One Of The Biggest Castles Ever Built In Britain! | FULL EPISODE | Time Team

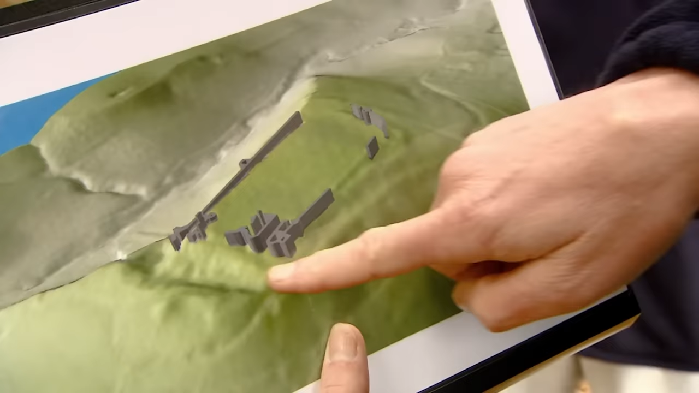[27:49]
You can see on this 3D model this is in fact mostly quarrying down here, quarried into the slope and dug the material out to create this earthwork along here. It's got two bastions, one on that end, one on that end, rampart in between there.